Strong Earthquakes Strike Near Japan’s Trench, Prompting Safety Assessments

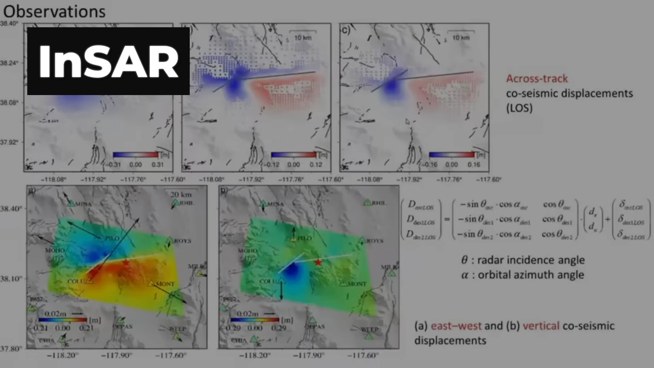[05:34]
A tool called INSAR, Interferometric Synthetic Aperture Radar,
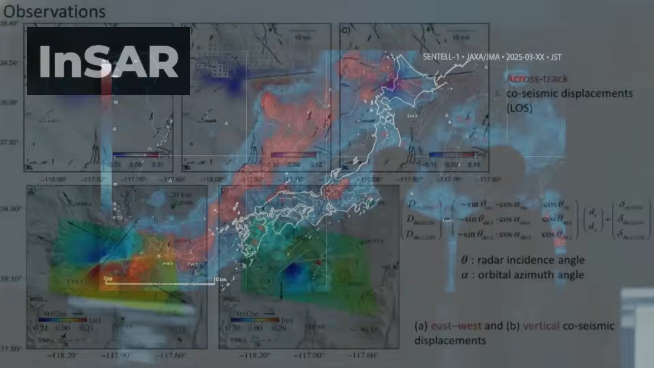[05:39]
uses satellite images to spot subtle shifts in the ground.